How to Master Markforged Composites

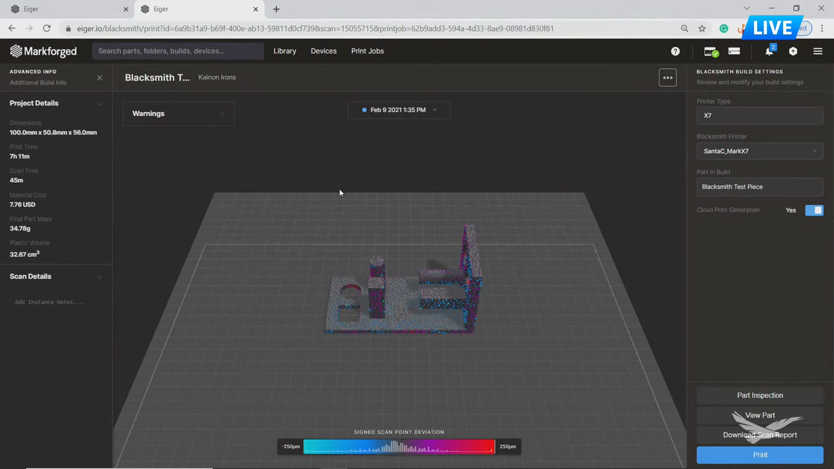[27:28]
Notice right off the bat, we have a point cloud that's been generated. So these are individual scan points that have been built up as the parts been printed. And so we could scan areas with Blacksmith that you couldn't get to with the traditional 3D scanner. So these may be internal features, those hard to reach areas because it's doing it as the parts being built up. Right now we have a tolerance of plus or minus 250 microns on our scale at the bottom.
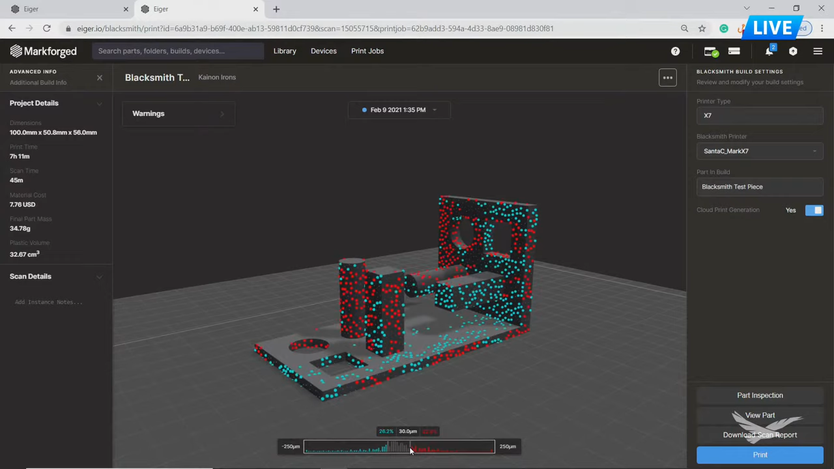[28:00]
We could change that tolerance and see how many parts are in spec, out of spec. And we could even do further inspection on individual surfaces for perpendicularity, how concentric are the holes.